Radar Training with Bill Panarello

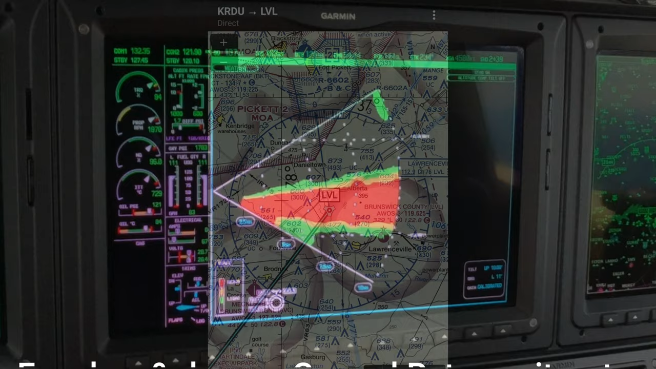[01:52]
We might be able to hold at LVL and get some action right there, all right? So that's what I'm going to ask them for.